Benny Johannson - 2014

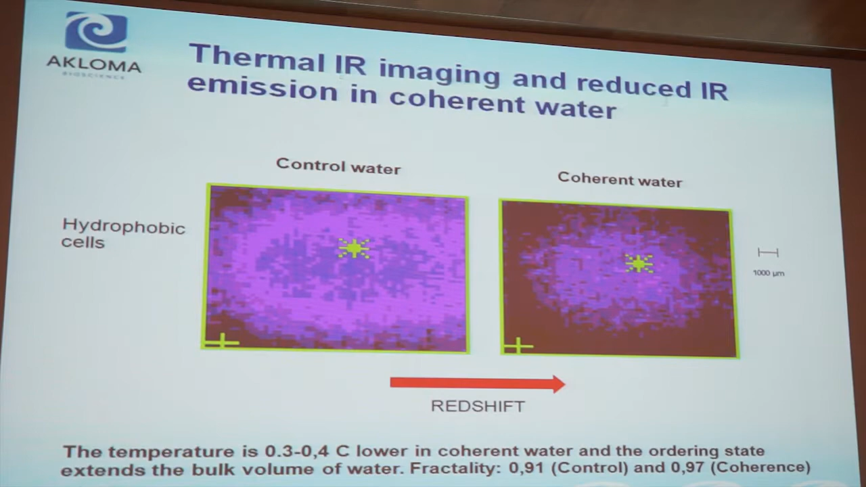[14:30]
And perhaps you can also see that the ordering here is quite different from this one. And we found that fractality increased from 0.91 to 0.97. So with this as a lead, we decided to do the studies on 15 healthy individuals drinking ordinary mineral water or conditioned mineral water. And here is two images from one of those individuals. The mean temperature here was 22.3 and 21.9. There is a decreasing temperature by 0.4 degrees centigrade. And you can also see the shift in fractality between the two images.
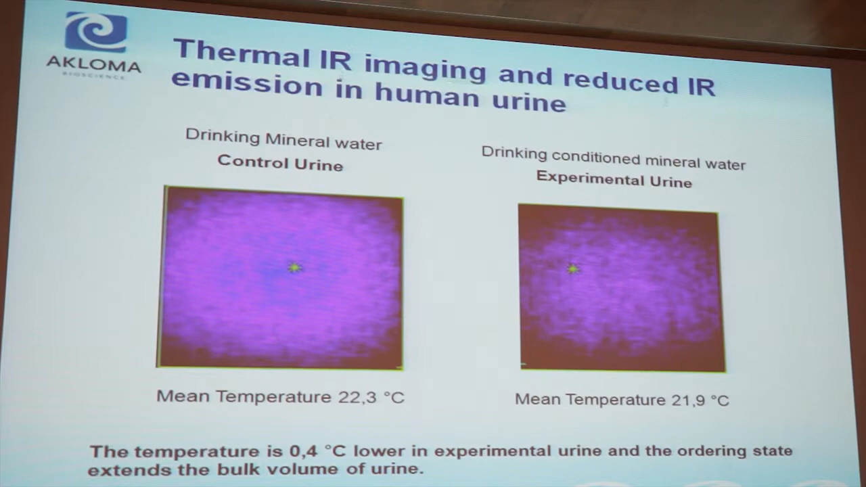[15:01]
So when we looked in all individuals,